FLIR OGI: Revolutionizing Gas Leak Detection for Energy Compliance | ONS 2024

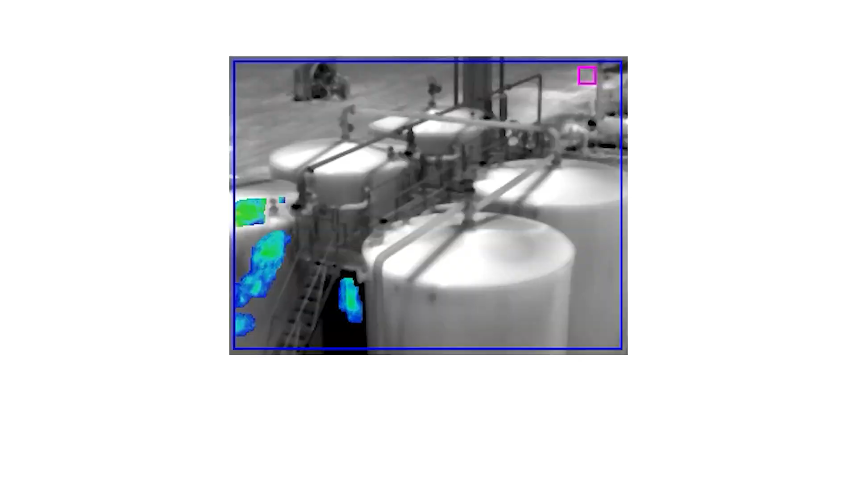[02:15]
the optical gas imaging fixed mount agile technology as we're calling it monitoring of any events or gas leaks that might happen.